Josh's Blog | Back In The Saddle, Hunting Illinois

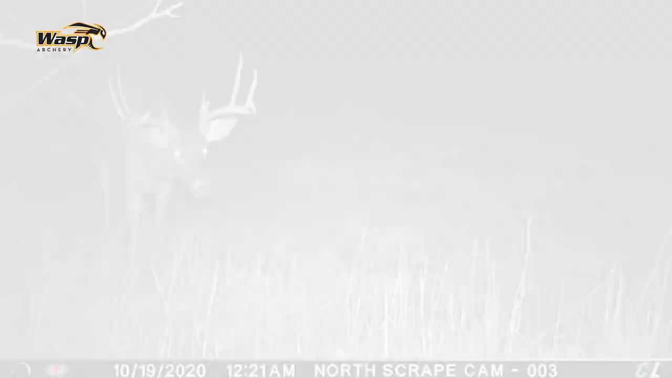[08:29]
depending on the situation we'll see what happens there's a really good deer in here that Cain calls big show he's a big wide I believe
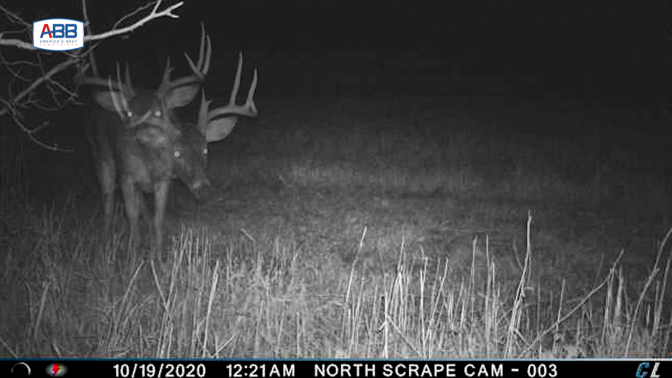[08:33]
a nine pointer with a split brow and that's really the target deer we're in here after so I think we got in here pretty clean from what I expected so